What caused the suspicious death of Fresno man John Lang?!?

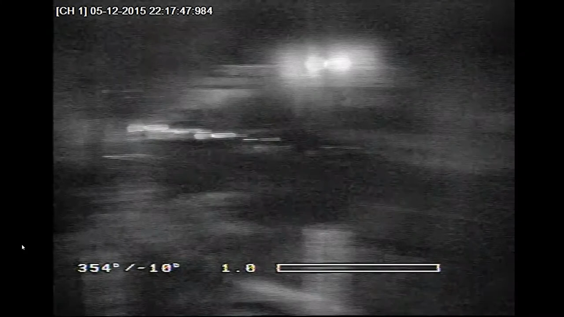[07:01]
about 12 to 13 officers just posted in front of his house in the middle of the night and they were there they were out there for a little while too it doesn't seem like they're doing anything they kind of just
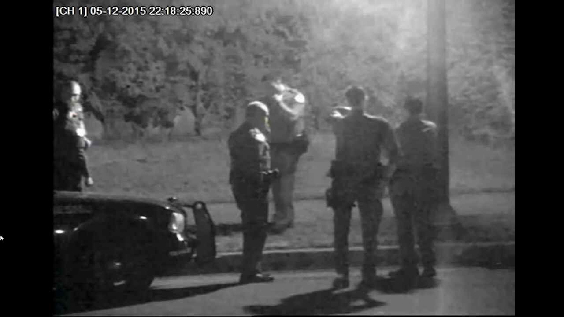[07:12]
park their cars across the street they're standing outside in front of his house just they're